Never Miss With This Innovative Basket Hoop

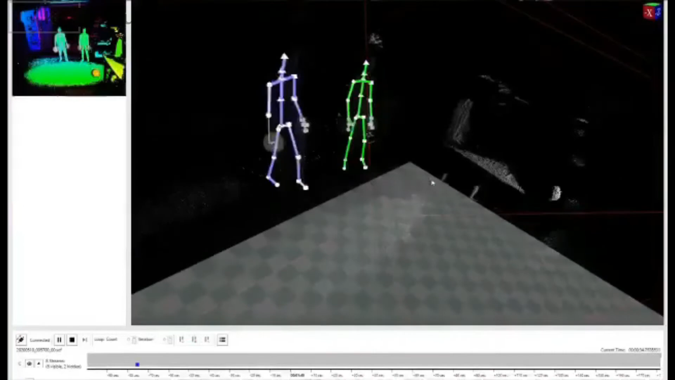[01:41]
far they are from the camera and I'm using that to do the ball trajectory tracking and planning for knowing where things are going to hit and all of that you